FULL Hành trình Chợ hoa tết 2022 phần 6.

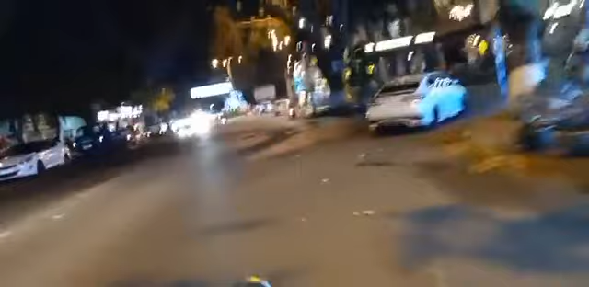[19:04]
Chợ hoa kia nữa kìa các bạn. Trời ơi. Thôi mình đi tiếp ha. Đi tiếp qua kia luôn.